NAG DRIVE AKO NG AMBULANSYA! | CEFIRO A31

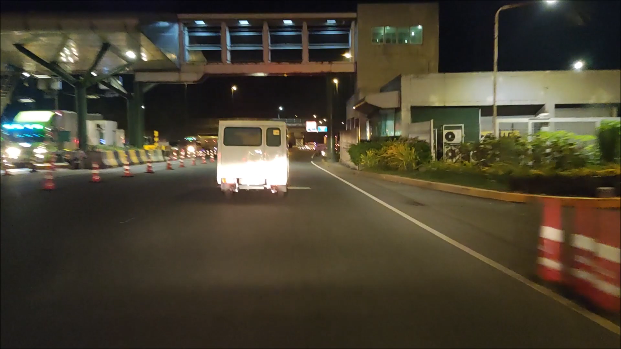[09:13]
Ayan guys Chill lang Tamang sunod din sa flow Mara safe tayo
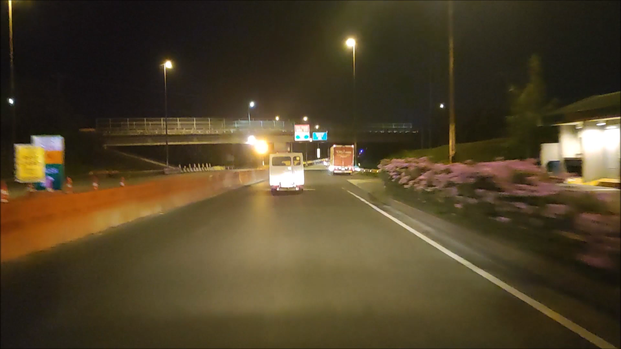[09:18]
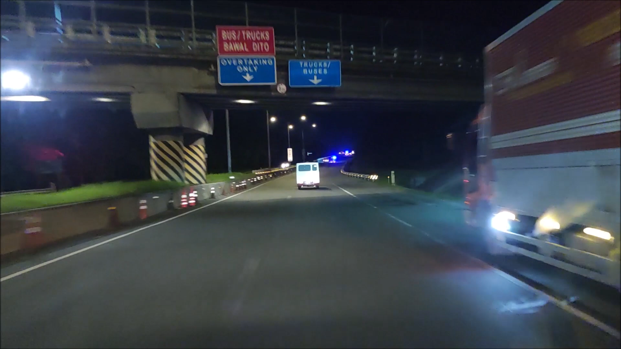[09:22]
Nakita na pa kayo naambula Mabagal Kaya Ganyan mabilis talaga Ganyan meron na speed limit naman tayo Kung nga lang mabilis Tingnan mo ka mabilis Mabagal ka